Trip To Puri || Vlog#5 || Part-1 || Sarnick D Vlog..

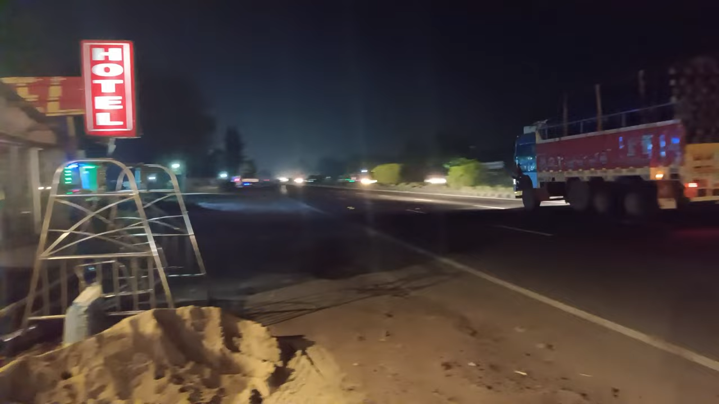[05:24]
পৌঁছে গেছি কোলাঘাট পৌঁছে, এখন হোটেলে দাঁড়িয়েছি খাওয়াবো বলে।
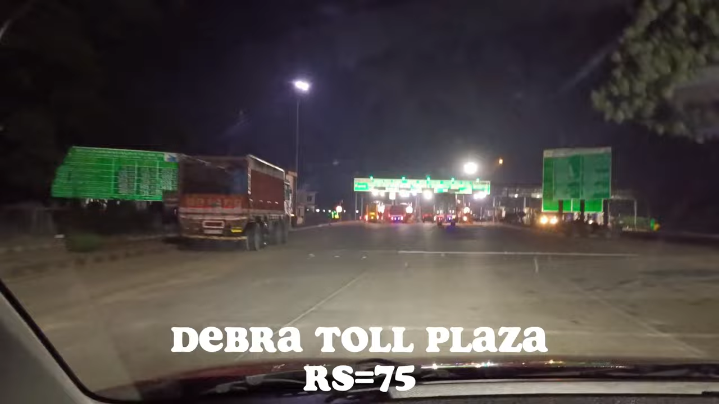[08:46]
আমরা NH6 ধরে খড়গপুর পেরিয়ে ডেবরা টোল এসে পৌঁছালাম।
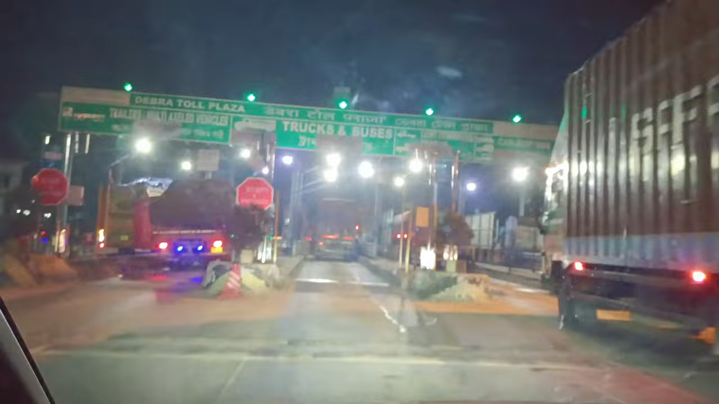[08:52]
এখন আমরা ডেবরা টোল প্লাজা ক্রস করছি।
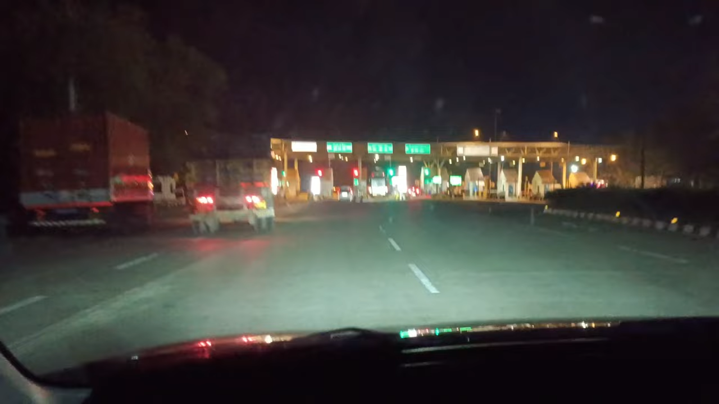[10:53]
বন্ধুরা, যেরকম কি তোমরা দেখতে পাচ্ছ, আমরা এখন রামপুরা টোল প্লাজা পৌঁছালাম। এরকম রাস্তা অনেকগুলো টোল আছে, সবকটা বলা সম্ভব না বলে তার জন্য আমি নিচে তোমাদেরকে লিখে দিয়ে যাবো।
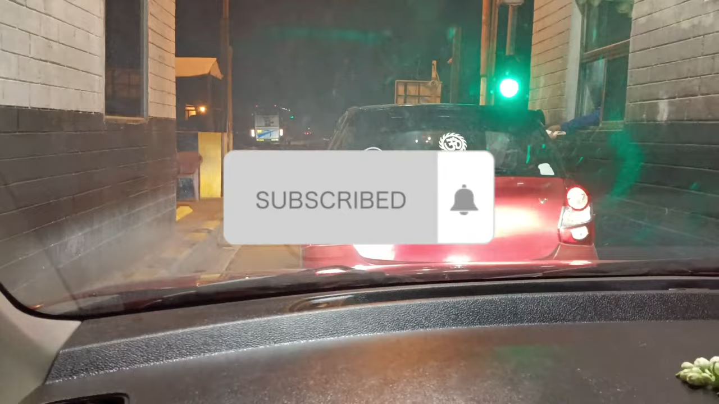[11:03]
তোমরা ওটা দেখে বুঝে যাবে কোন টোল প্লাজা আমরা এখন ক্রস করছি।
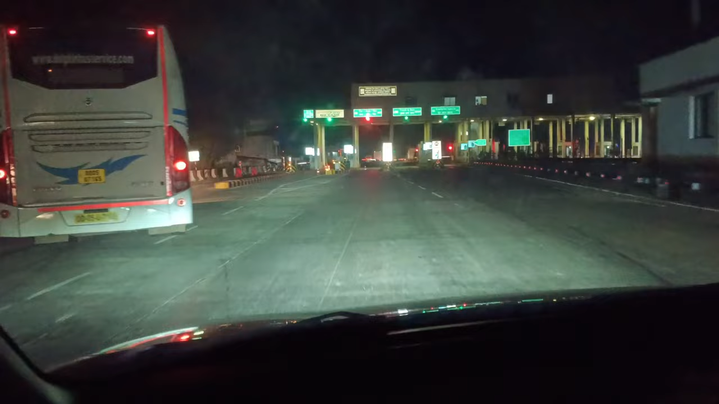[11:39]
এখন রাত্রি 1:28 বাজে, 1:28 সময় এখন উড়িষ্যা বর্ডারে টোল ক্রস করছি আমরা।
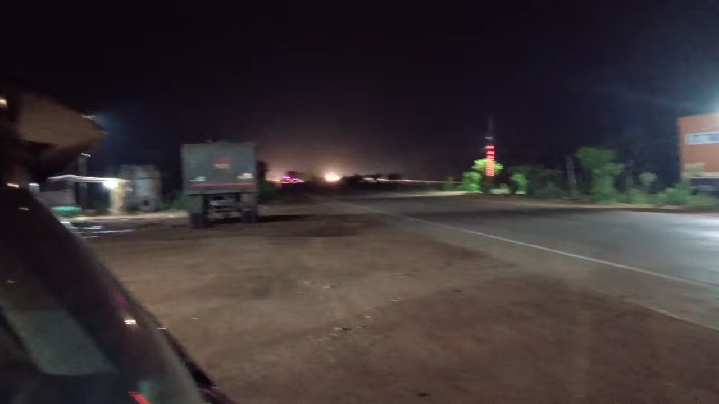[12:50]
সো গাইস, এখন রাত্রি বাজে 2:04। এখন আমরা বালেশ্বর থেকে অনেকটা এগিয়ে এসে এখানে দাঁড়িয়ে আছি একটা ছোট্টখানি ধাবার সাইডে।